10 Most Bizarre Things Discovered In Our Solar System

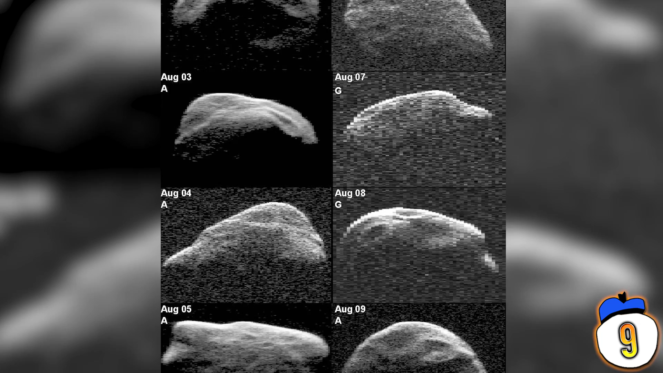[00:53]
It completes a rotation in about two hours. • And since it isn't a solid rock, but rather a collection of smaller bits held together by a force, scientists don't know how to quite explain.